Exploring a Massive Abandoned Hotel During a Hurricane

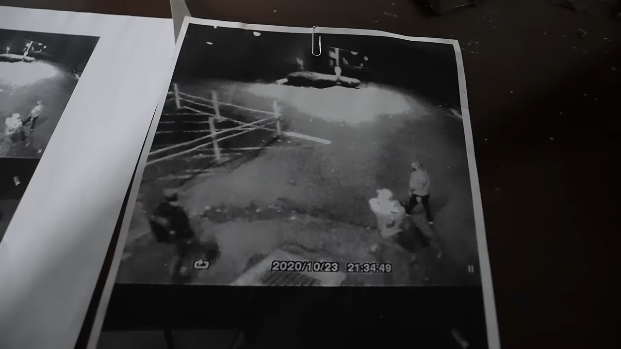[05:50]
Some trespassers. Hmm. Obviously when there's still power on here.
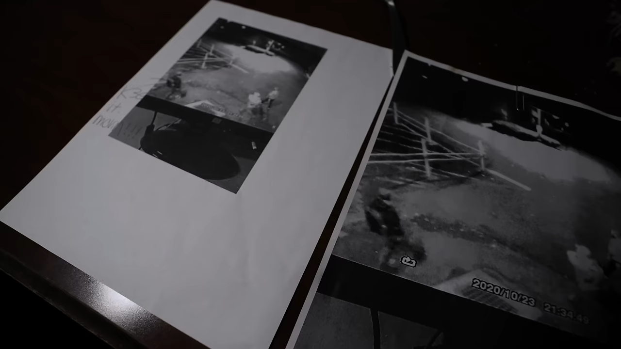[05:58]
Why are they inside the building? I don't know.
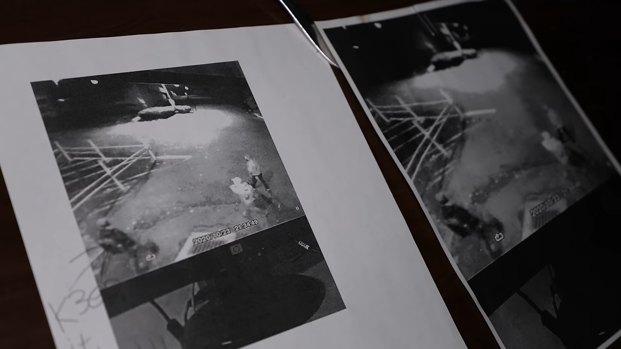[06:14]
Then eventually they realized this place is too far gone. And just gave up. Yeah. It's a picture of the monitor.
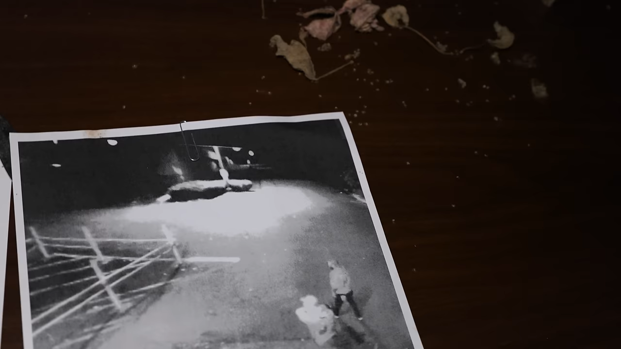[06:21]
Yeah. So they only have live feed. And they must have taken it off of the live feed. Yeah.